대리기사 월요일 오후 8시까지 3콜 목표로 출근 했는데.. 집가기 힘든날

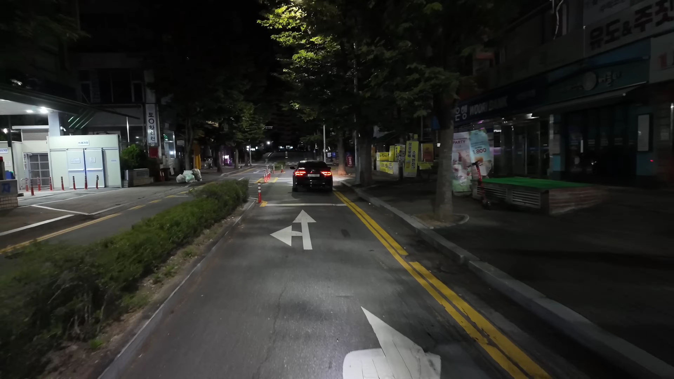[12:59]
재건축 하나 보네요. 플랜카드가 걸리고 보니까. 예. 저는 여기서 서현역으로 가서 다음 콜을 받도록 하겠습니다. 와, 진짜 올라가기 힘드네. 장거리 콜이 하나도 안 터지네요. 터져도 단가가 영 팔만한 콜이 없어가지고. 네, 방학동 가는 거 잡았습니다.